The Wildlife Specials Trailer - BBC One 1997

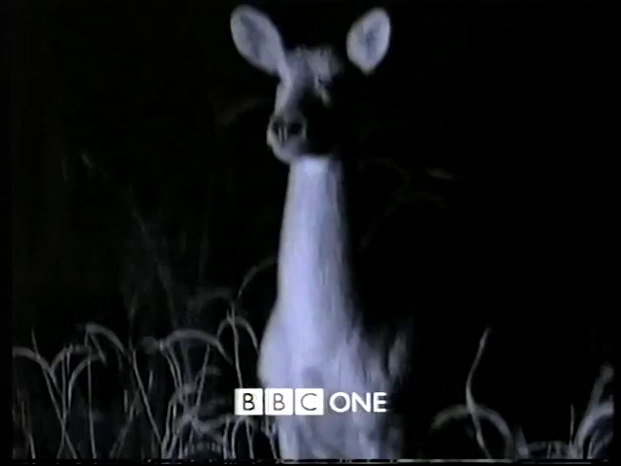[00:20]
Now, using the latest infrared technology, this wildlife special captures on camera the big cat who does the lion's share of its hunting in total darkness.
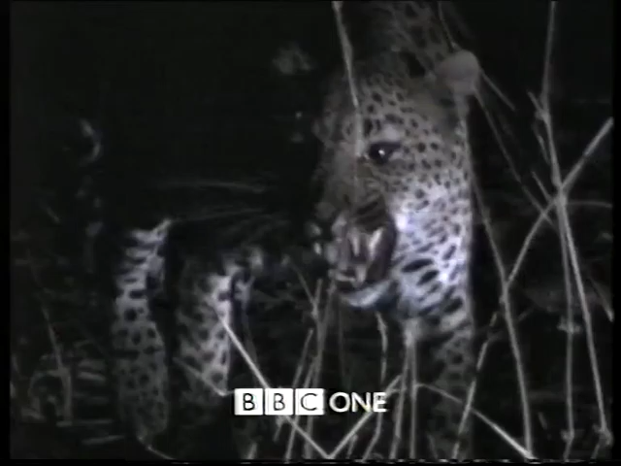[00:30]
Meet the Leopard, Wednesday at 8 on BBC One.